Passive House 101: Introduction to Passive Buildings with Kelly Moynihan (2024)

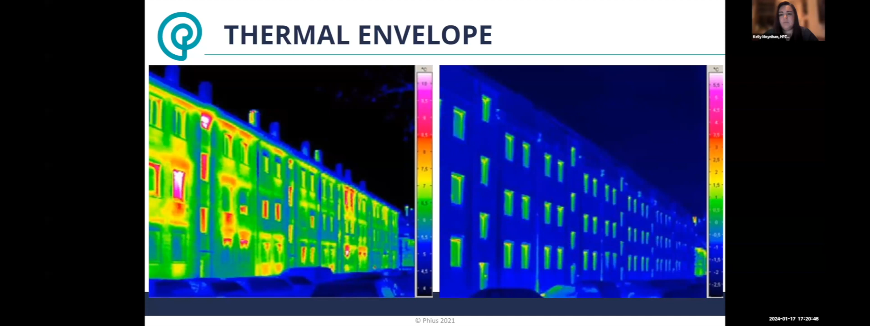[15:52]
image is the inconsistent critical heat loss at existing windows which show up as red um thermal bridges at the roof overhang and the right image it shows the reduced consistent even heat loss so it's easier to predict um and no thermal bridges so just more uh examples of why that's important so let's move on to ventilation